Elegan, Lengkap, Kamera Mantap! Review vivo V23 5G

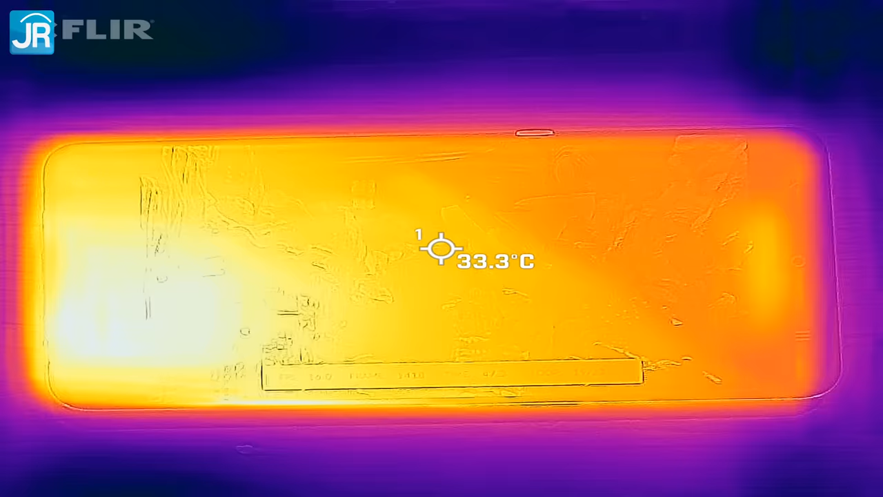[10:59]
On screen: spot 33.3°C
suhu bodi di smartphone saat di Loop akhir 3DMark Wild Life ini titik paling panasnya di sisi depan dan belakang hanya di kisaran 34-35 derajat Celcius jadi wajar kalau konsistensi performanya
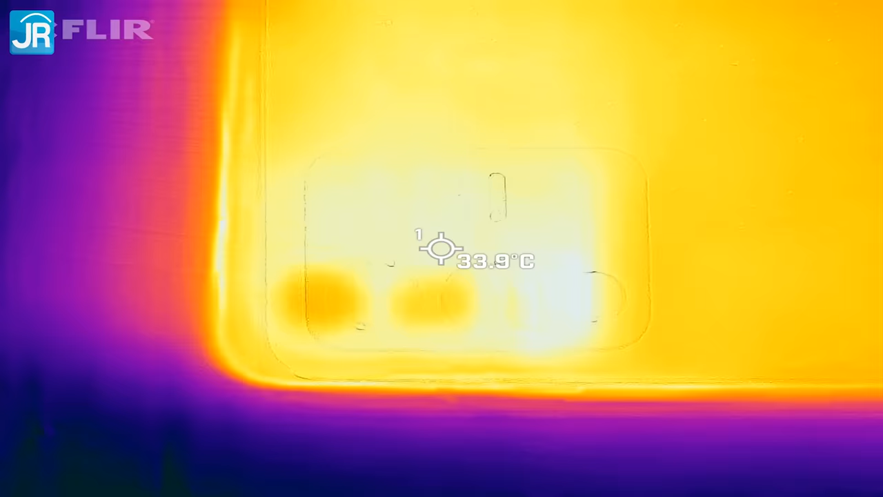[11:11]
On screen: spot 33.9°C
bisa sangat tinggi kalau kita pakai CPU Throttling Test selama 30 menit kita lihat bahwa dia hanya trotol ke kisaran 89% hasil ini terbilang baik karena
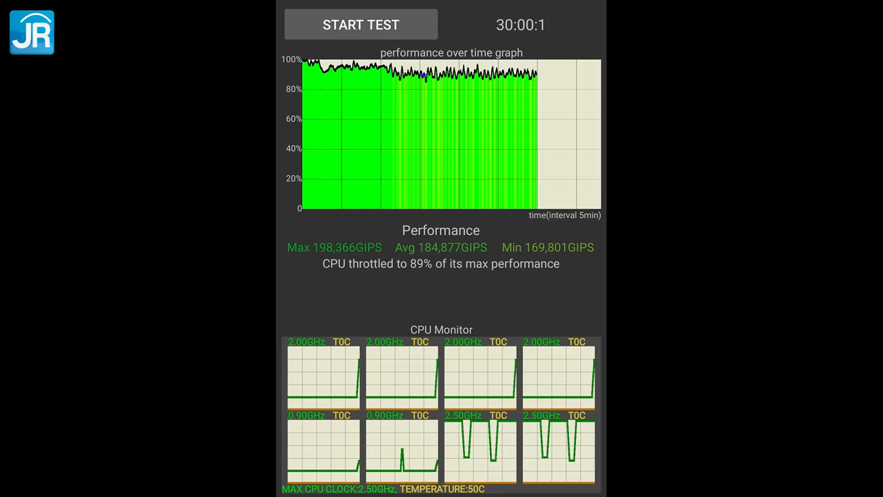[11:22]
performanya yang bisa dipertahankan itu cukup tinggi suhu
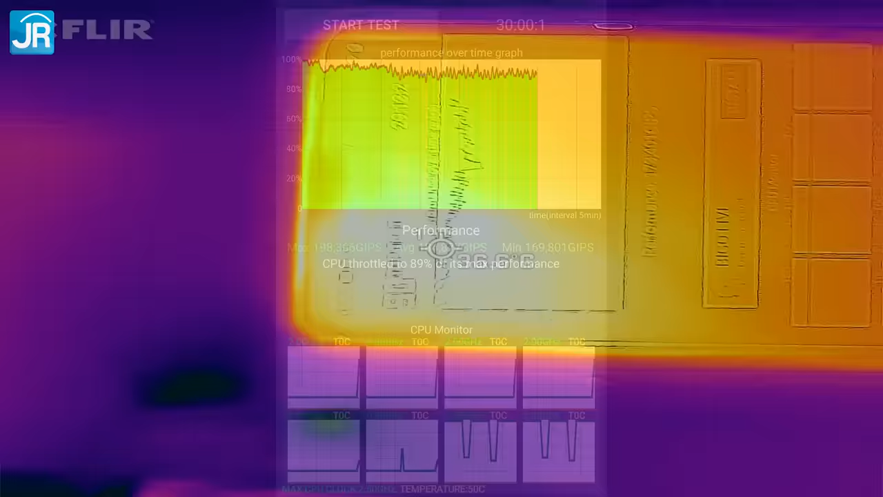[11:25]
bodi smartphone pada saat pengujian ini cuma berkisar 36-37
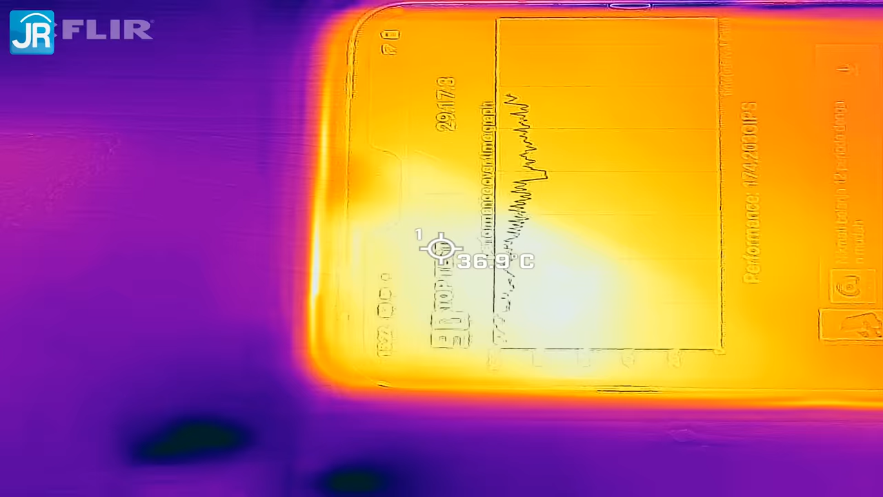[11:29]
On screen: spot 36.9°C
derajat Celcius di sisi
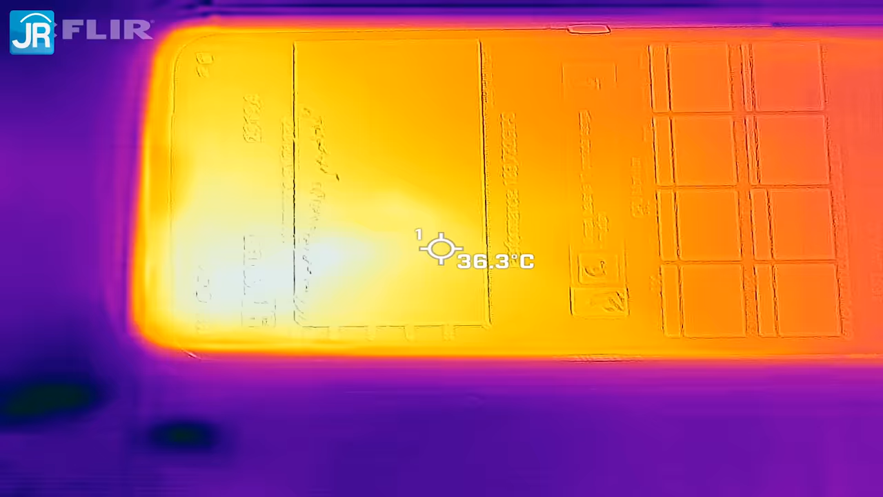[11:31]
On screen: spot 36.3°C
depan sementara untuk sisi belakang 34-35 derajat Celcius saja ok,
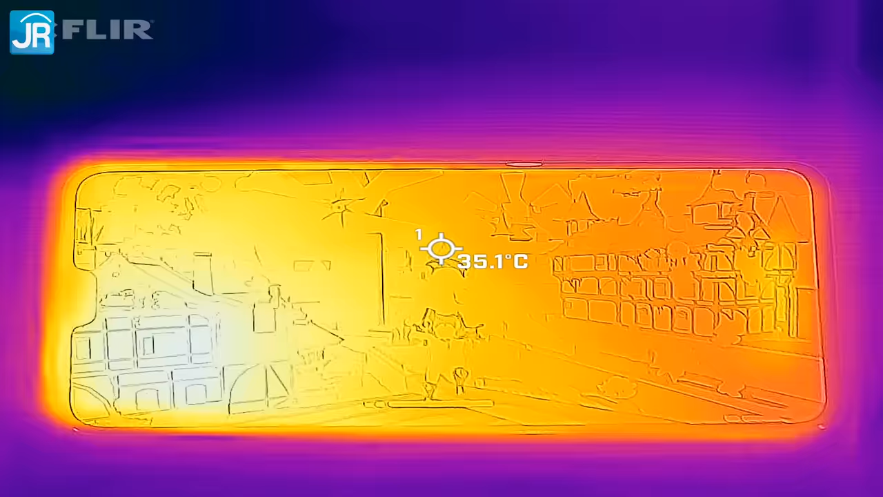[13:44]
On screen: spot 35.1°C
suhu bodi smartphone setelah bermain 30 menit Genshin Impact ini suhu tertinggi baik di depan maupun di belakang ada di kisaran 37-39
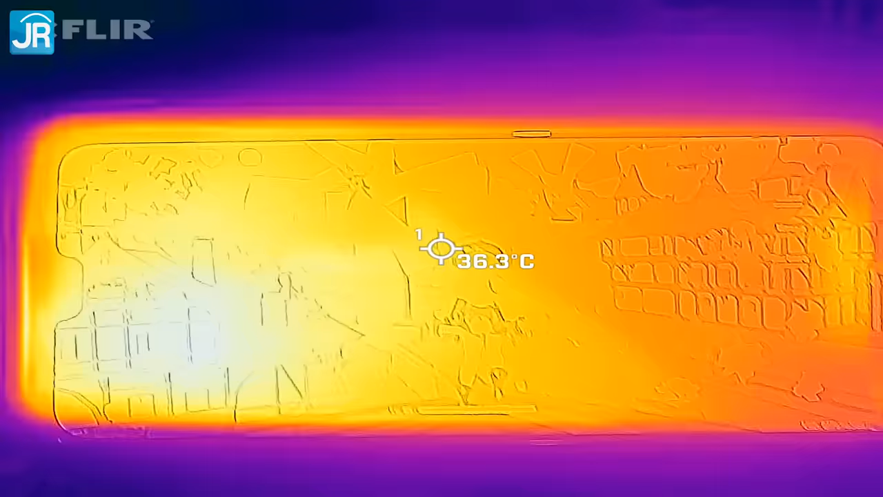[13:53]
On screen: spot 36.3°C
derajat Celcius saja terlihat bahwa panas itu sukses disebarkan ke area yang
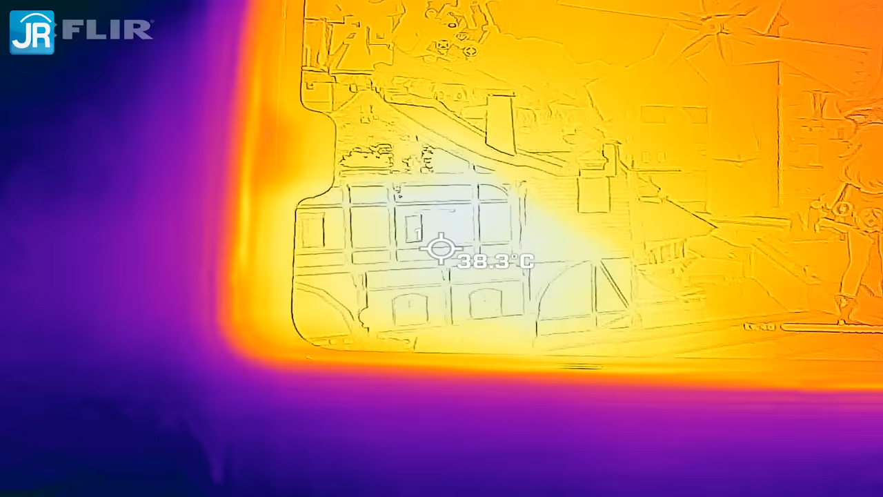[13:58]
luas di area tengah smartphone ini mencapai sekitar 35-36 derajat Celcius bisa jadi ini adalah efek
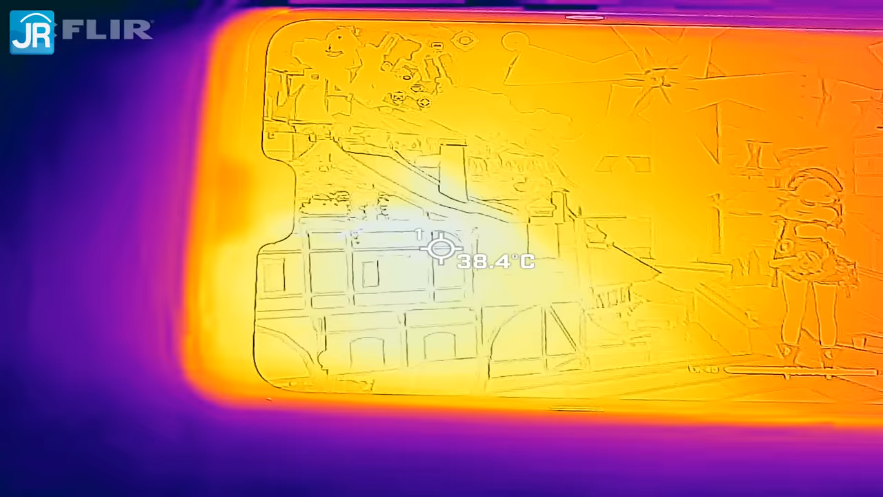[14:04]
On screen: spot 38.4°C
dari sistem pendingin yang memang disebut Vivo membuat penyebaran panas jadi lebih merata sukses nih kayaknya ya nah,
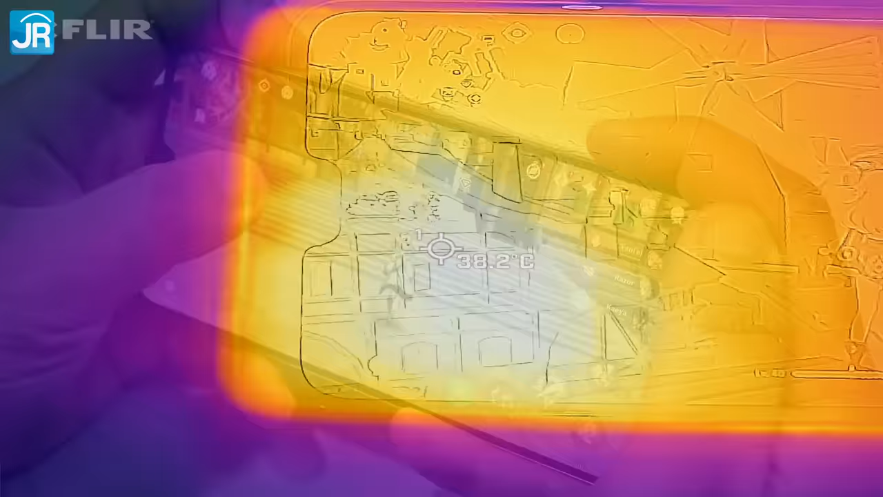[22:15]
On screen: spot 38.2°C
dia tidak menimbulkan panas berlebihan saat dipakai penyebaran panas juga terbilang merata kamera selfie nya,